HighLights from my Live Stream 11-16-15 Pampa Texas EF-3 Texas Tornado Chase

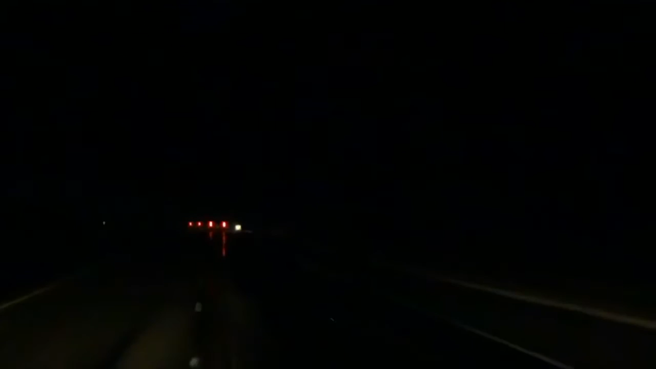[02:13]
See that? Okay, which way? From 1 o'clock, 12 o'clock right here. Huh? From 12 o'clock, how far? Oh, right, you see flower the power flash. Right. Yeah. And you can see it's lit on the right-hand side of it some from a street. Do you see it? Yeah. Yeah, see it on the engine there? Yep.
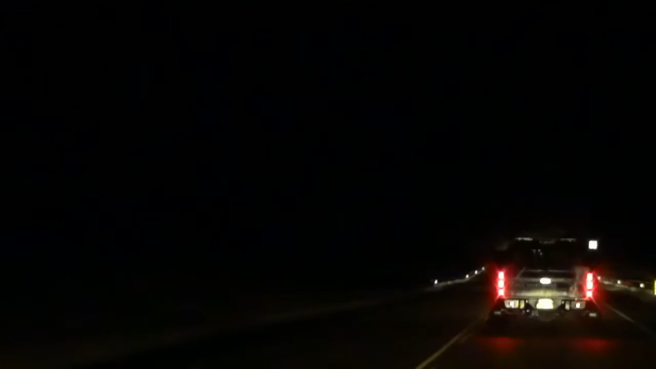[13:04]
Didn't see anything. If it's not down, it could be any time again. I don't see where it's crossed the road anywhere. I haven't either. We're fixing it. Well, it's a little ways. Local storm report from 4 miles north of Booker in Beaver County, Oklahoma. Tornado reported by law enforcement. Additional information.